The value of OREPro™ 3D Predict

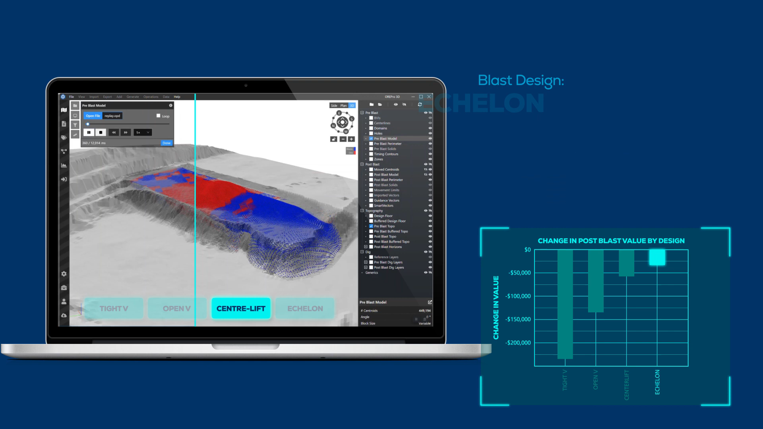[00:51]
echelon blast design had the best recovery with over one hundred and fifty thousand dollars of additional value compared to the tight v